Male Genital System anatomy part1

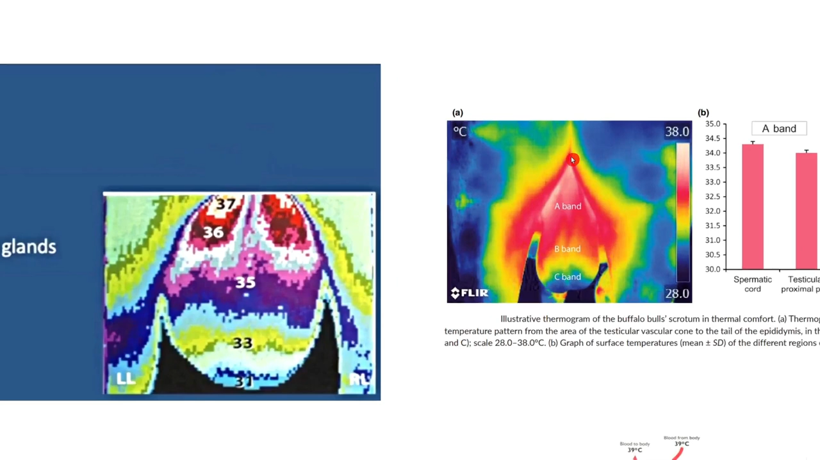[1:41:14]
On screen: scale top 38.0°C, scale bottom 28.0°C
يظهر امتى فيه التصوير بالتصوير الحراري?
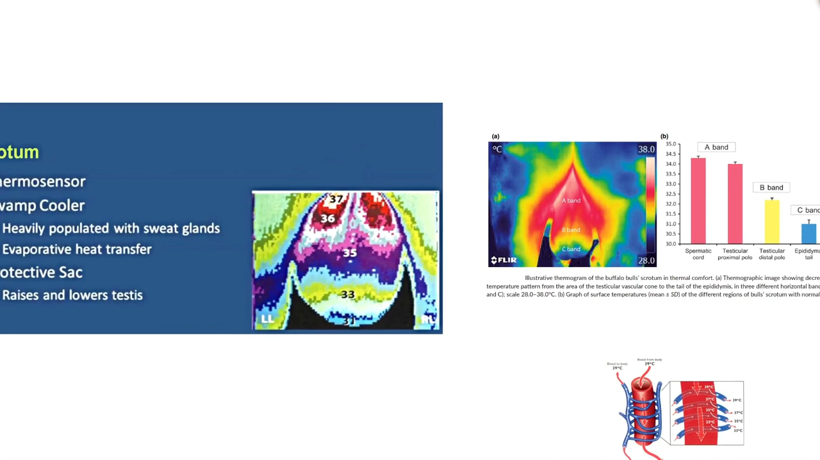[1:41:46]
السيرمو دياجرام له التس تس واللسكروت Perchéم لقوا درجة حرارة هنا
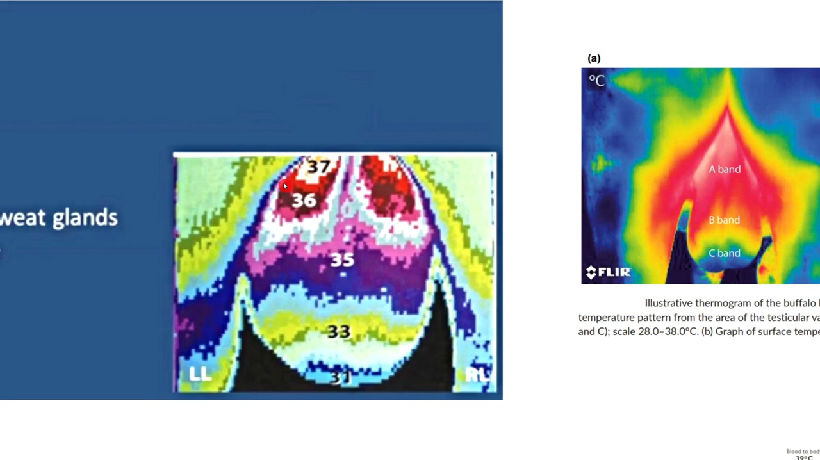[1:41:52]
كام سبعة وتلاتين اللول الحمر ده سبعة وتلاتين درجة حرط الدم تقريبا او ممكن توصل تسعة وتلاتين.
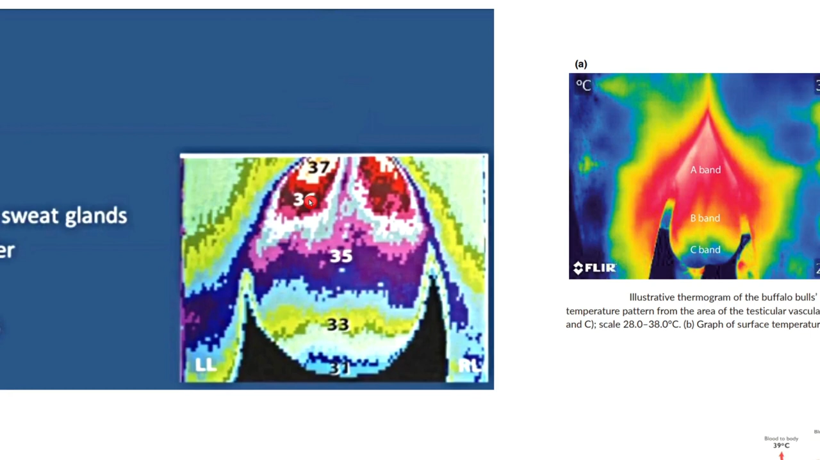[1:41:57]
بص بقى في التيل بتاع neuroschaurotan او في نهاية oscillotan وصلت الحارة كام?
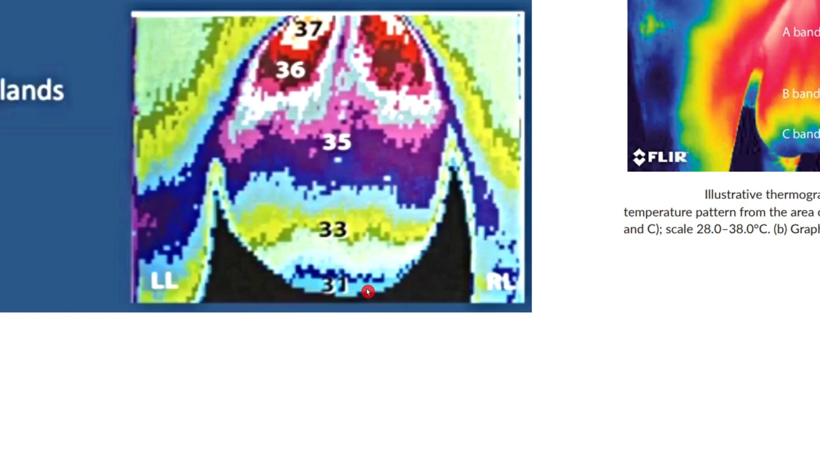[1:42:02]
واحد وتلاتين.
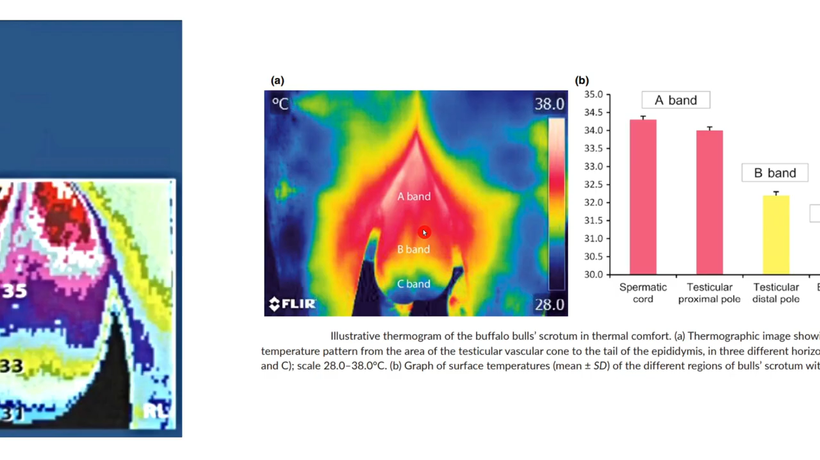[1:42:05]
On screen: scale top 38.0°C, scale bottom 28.0°C
هنا نفس الكلام.
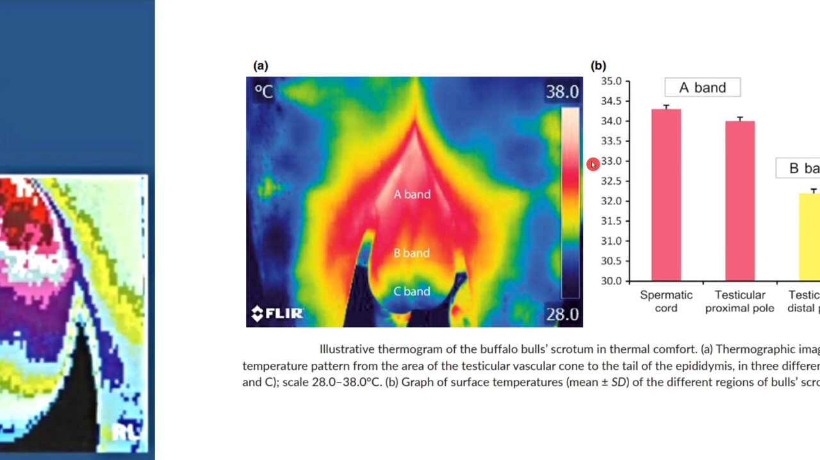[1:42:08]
On screen: scale top 38.0°C, scale bottom 28.0°C
بص حضرتك الحرارة هنا كات فيه المجزموم اربعة وتلاتين ونص.
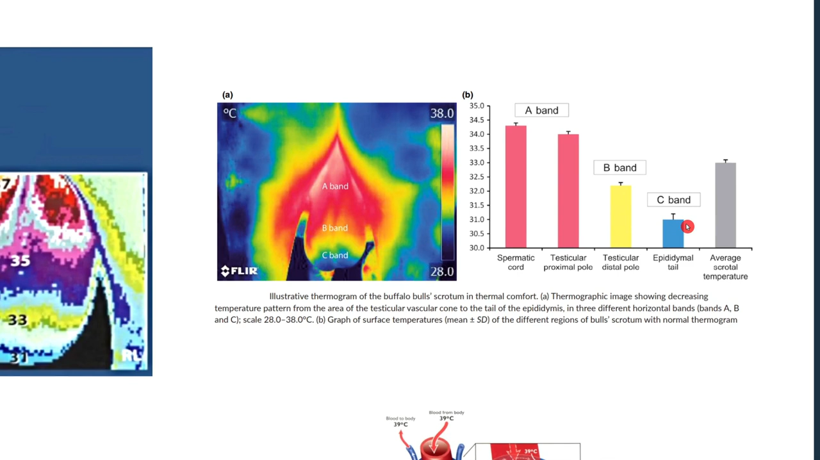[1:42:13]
وصلت كام هنا توصل لحوالي واحد وتلاتين وتلاتين ونص او واحد وتلاتين ونص. فده آآ ده بقت المكان ده قريب من الجسم درجة الحرارة فيها عالية ممكن توصل لسبعة
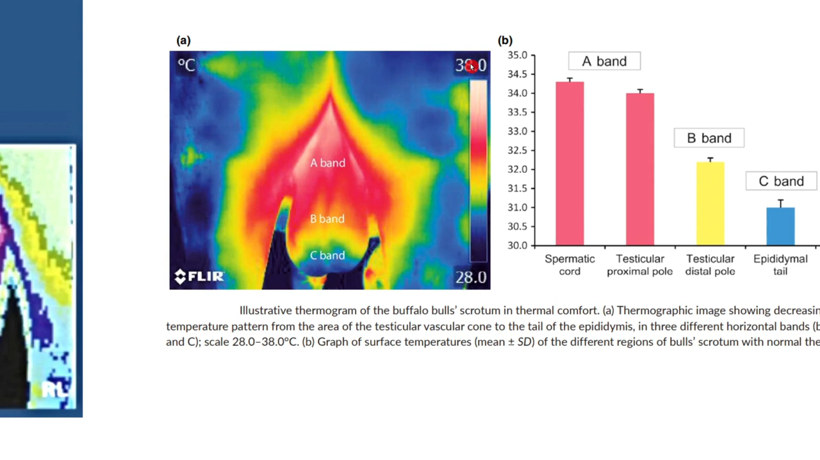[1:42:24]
On screen: scale bottom 28.0°C
وتلاتين وتمانية وتلاتين درجة وممكن تسعة وتلاتين درجة ولكن في نهاية تا وصلت لكام
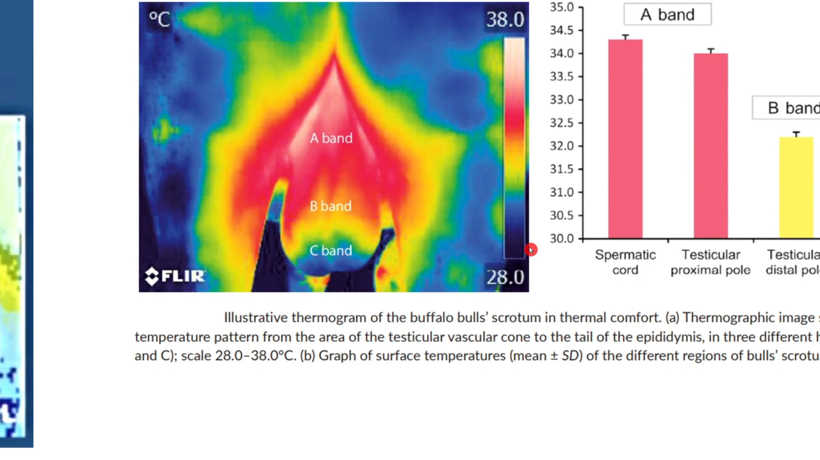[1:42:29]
On screen: scale top 38.0°C, scale bottom 28.0°C
هنا وصلت لحوالي تلاتين درجة واحد وتلاتين درجة يعني درجة حرارة التسس اقل من درجة
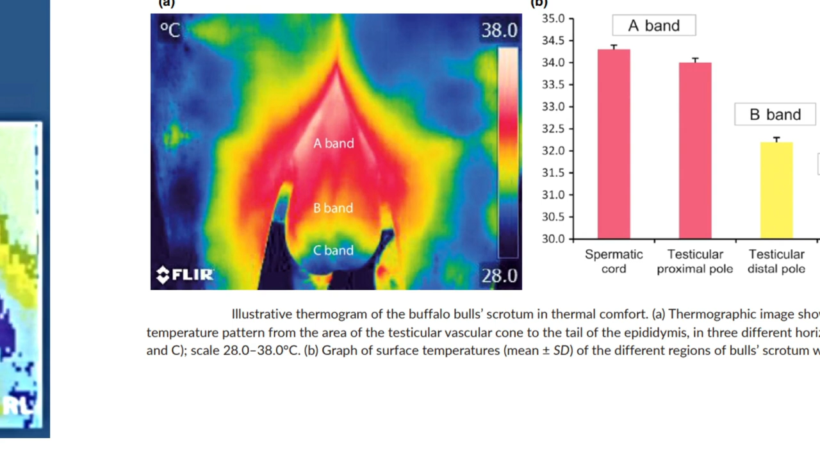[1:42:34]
On screen: scale top 38.0°C, scale bottom 28.0°C
حرارة الجسم بحوالي من اربعة لست درجات ودي درجة حرارة ملأمة ده سيرمو اه اه اه اه او سيرمو جرافي في